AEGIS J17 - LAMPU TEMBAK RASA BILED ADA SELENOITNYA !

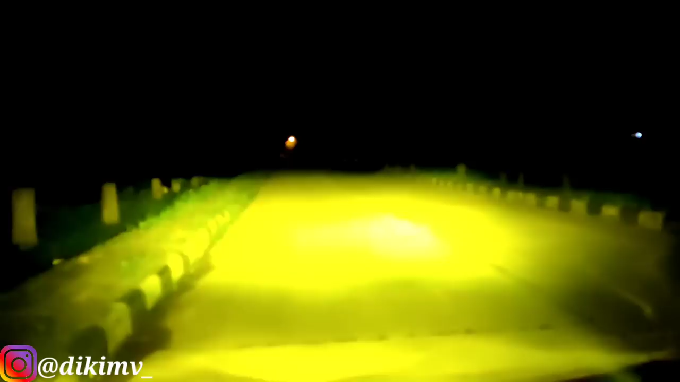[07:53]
Boom Gila Super Duper Mantep banget Dan ini Penerus dari Aids P49 Lihat cahayanya Seperti Ini cahaya 2 piece Seperti teman-teman Memakai lampu mobil Serius Ini tebal banget Daripada yang di kamera ini Lebih tebal yang asli Keliatannya lebih kuning Kalau yang asli Ini aku tes warna kuningnya dulu Nanti kita tes juga warna putihnya Lihat Tebal banget Dan cahayanya Bener-bener luar biasa cuy Mantep banget ini
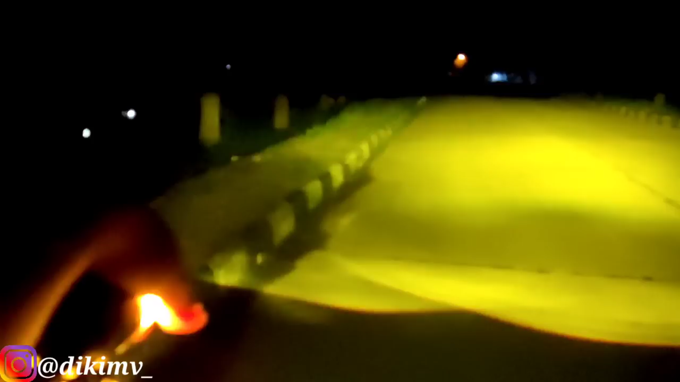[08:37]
dua piece seperti ini Karang kiri Tuh ya
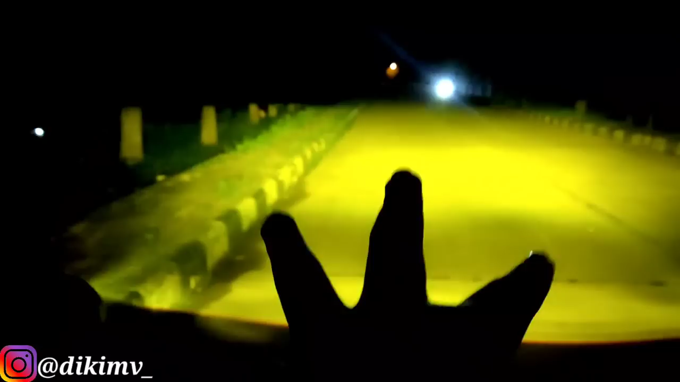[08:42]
Lebarnya Gila sih Aku berani jamin Ini lampu bakalan gaib Secepatnya bakalan gaib Karena melihat yang Aegis P499 sudah gaib banget Susah banget carinya Ini Aegis J17 bakalan gaib juga Karena beneran cahayanya Setebal ini dan selebar ini cuy Ini kalau yang kiri Kita yang kanan kita tutup
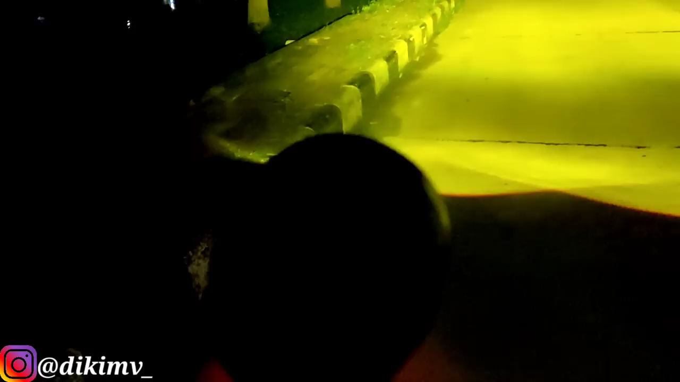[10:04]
Ada serenoidnya Disini cuy Ada serenoidnya Jadi teman-teman Kalau mau pakai High beamnya Nanti seperti bilet Tuh Teman-teman bisa denger ya Keren banget cuy Dia ada serenoidnya Ini lebih tebal sih aslinya cuy Lebih kelihatan ya detailnya ya Kalau di hape memang kurang kelihatan Tapi ini aslinya mantep banget Kalau buat high beam Super gacor Ini disambungkan dengan lampu Sendar bawaan pabrik pun bisa Teman-teman nanti Bisa sesuaikan dengan
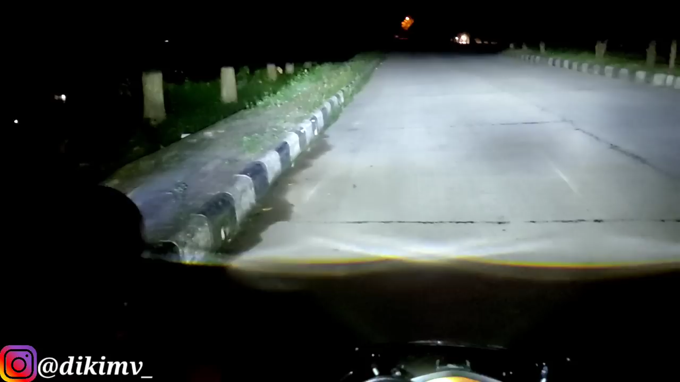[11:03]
beamnya cuy Misalnya warna low beamnya warna kuning Dia high beamnya akan warna kuning juga Seperti ini Ini aku hidupkan yang warna putihnya Nanti high beamnya Juga warna putih Seperti ini Kualitas Untuk yang warna putihnya Beneran Tuh Seperti lampu pajero Cuy Sumpah Seperti lampu pajero Gila sih Tuh cut offnya Teman-teman bisa lihat ya Ini cut offnya rapi banget disini Ini cut offnya rapi banget ya Karena pohon itu rapi banget Tuh Ya Ini super duper gacor cuy Sumpah Nggak bisa berkata-kata lagi Speechless banget Aegis keren banget ya
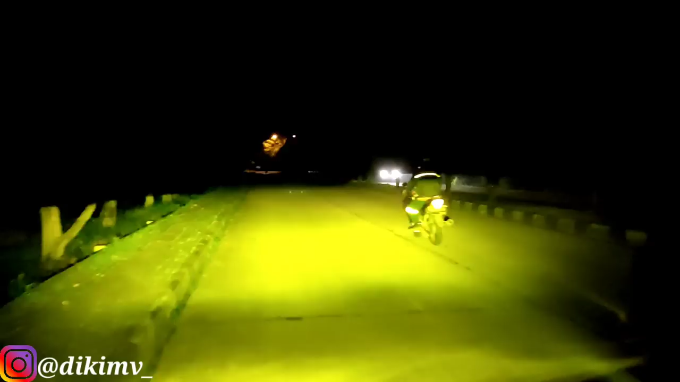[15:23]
Warna kuning Warna kuningnya seperti ini Beneran gacor parah Untuk yang warna kuningnya Jadi kalau saat hujan Ini sangat membantu Lampu Utama teman-teman Ya Warna kuningnya Sangat membantu Lampu utama motor teman-teman Ataupun mobil teman-teman Juga bisa pakai Lampu ini Gacor parah cuy
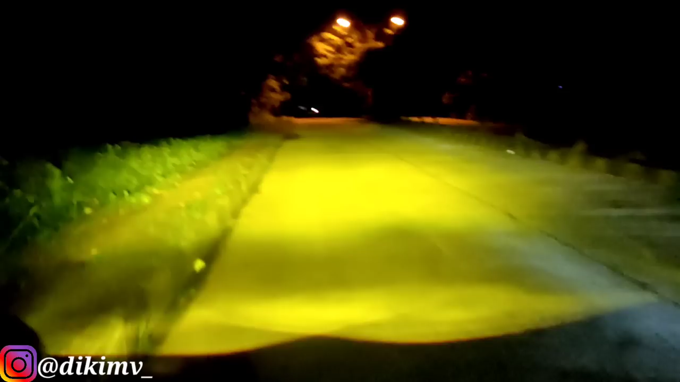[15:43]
Posisi
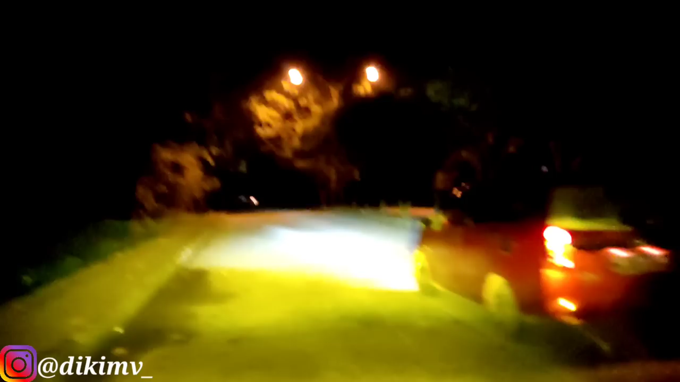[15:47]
Lebih betul Disampingkan lengan Lampu mobil kita Tidak kalah cuy Ini seperti lampu Pajiru Bahkan lebih Mantap banget cuy Cahayanya Sorotannya juga jauh Dan kualitasnya juga Bukan kaleng-kaleng Gokil-gokil ini Aegis J17 Nah Kalau ini posisi Untuk Lobby yang warna putih Teman-teman Kalau Nggak hujan Jalanan kering Bagus Posisi
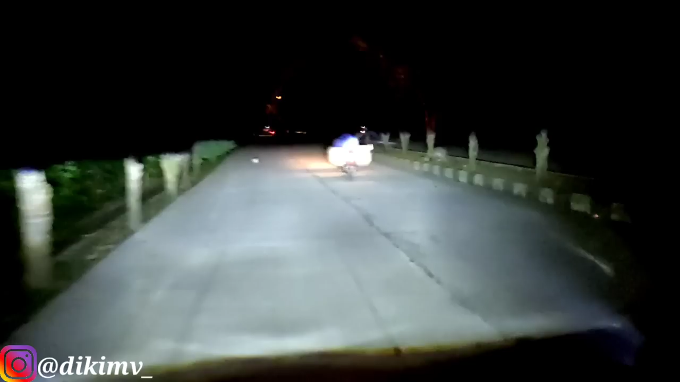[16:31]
cuy Aku dari rumah Kesini tadi Full pakai lampu ini cuy Nggak pakai lampu bilet Enak banget cuy Ini 100% Mirip Mirip banget Seperti lampu bilet Warna putihnya Beneran gacor parah cuy Ini Nggak ada setting-settingan cuy Nanti kita juga Akan tes di tempat terang kok Di jalanan lintas juga Ini sementara Kita tes di tempat Gelap Supaya teman-teman bisa melihat cut off-nya Ya guys ya Tuh Bener-bener gacor Ini mau mobil Mau motor Boleh pakai cuy ya Semua bisa pakai Motor metik Motor
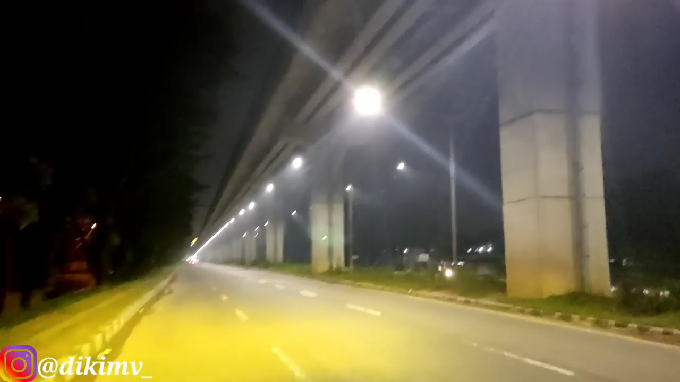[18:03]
Oke guys Kalau tadi di tempat gelap Kita tes juga di tempat terang Selenoid ini Posisi low beamnya Seperti ini guys Kalau ini kena sinar terang Sinar banyak lampunya Seperti ini Posisi lampunya Cukup Badan dengan jelas Tidak ada masalah Sama sekali Dan Kelihatan Seperti lampu-lampu Biar pada umumnya Mantap banget coy Dia nggak hilang loh Kena sinar Lampu ya Sekarang saya sedihkan cuy Cuman lampu dari
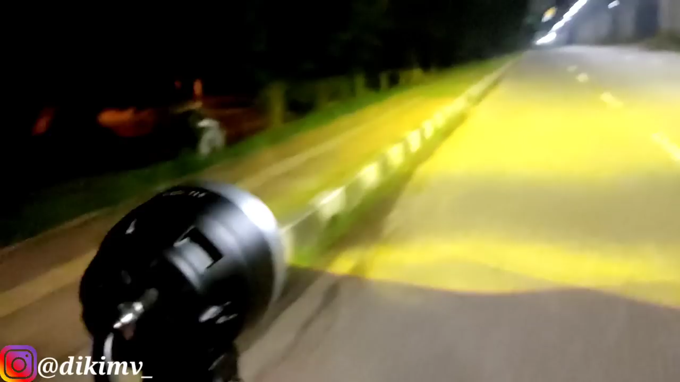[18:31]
Aegis Aegis J17
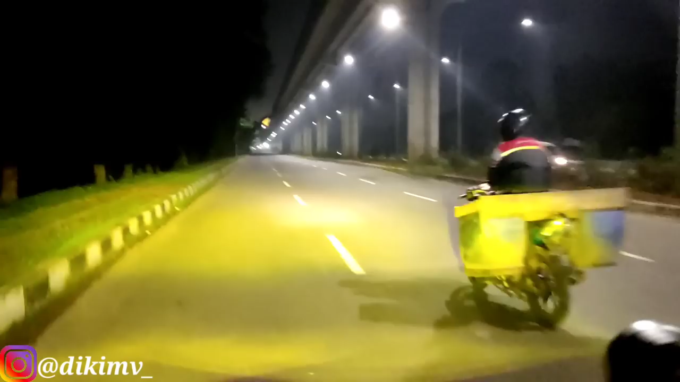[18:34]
J17 Super gacor Parah sih Parah banget Parah banget ini Oke Ini posisi dari Low beam Aegis J17 Ya guys Kalau kita pakai di tempat terang Seperti ini Dia sinar putihnya juga Nggak hilang Cukup ya Ini kalau aku Penilaian aku ya Dia nggak hilang Tetap kelihatan Seperti ini Posisi Low beam